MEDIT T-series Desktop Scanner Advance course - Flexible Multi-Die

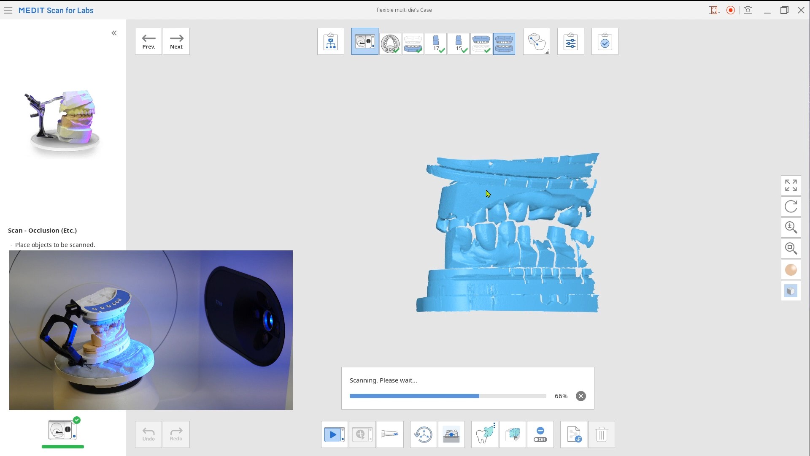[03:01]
And here's a tip for the occlusion scan.
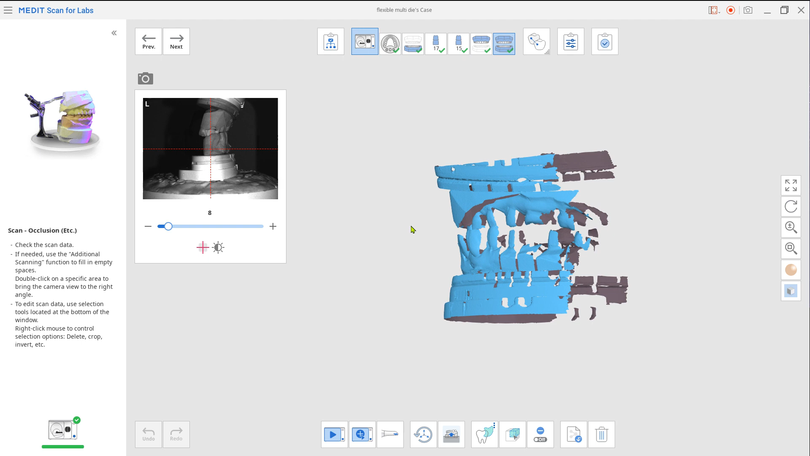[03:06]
After the initial scan, perform an additional scan from the disto-buckle side for better alignment later.